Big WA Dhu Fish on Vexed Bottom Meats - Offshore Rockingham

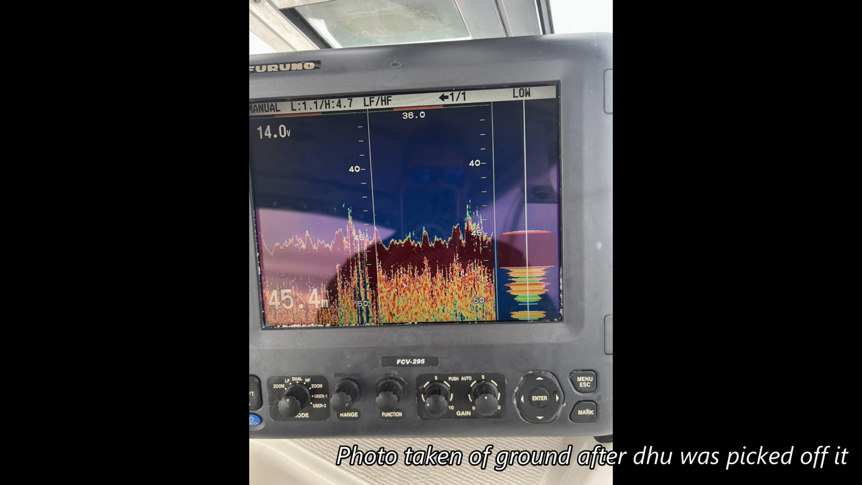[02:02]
No real structure around. Just picking up the odd bit of fluff on flat coral.